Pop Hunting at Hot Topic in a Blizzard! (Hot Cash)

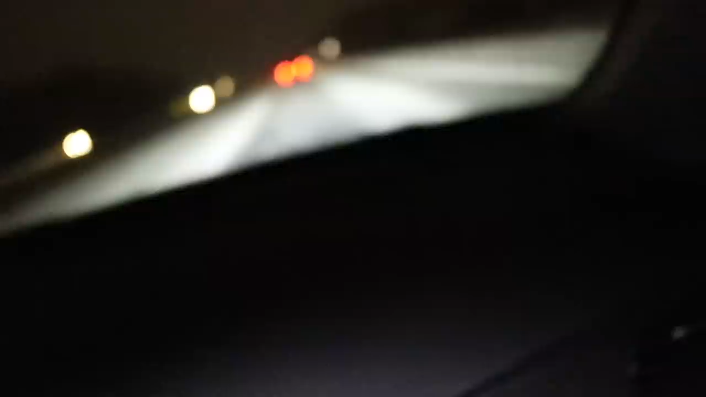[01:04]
It is not great out right now but we are going down there guys to see what they've got. Maybe we'll pick up something cool. You never know. But let's just keep driving. Let's brave the storm. We are at a red light.